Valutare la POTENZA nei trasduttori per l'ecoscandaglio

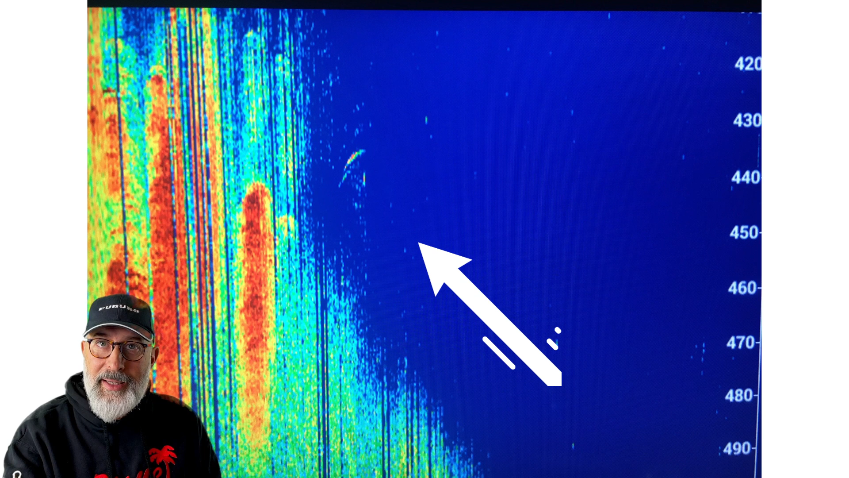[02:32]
C'è chi ha bisogno di trovare dei mark a una certa profondità. Questi, per esempio,
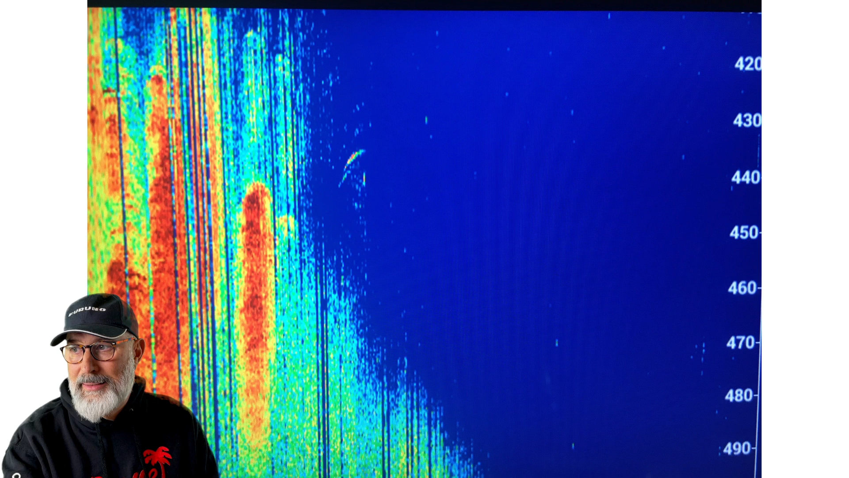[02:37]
sono mark disegnati a 440-450 metri, probabilmente i pesci spada. C'è chi vuole avere una alta definizione sul fondo. In questo caso, per esempio, andiamo a vedere i mark di
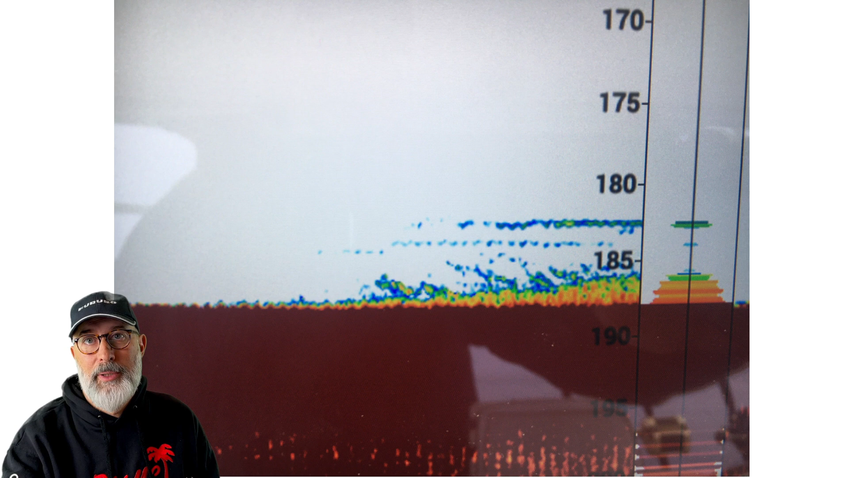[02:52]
una paratura di pesca per il bollentino di profondità. Ma vediamo adesso di capire come va interpretata la potenza.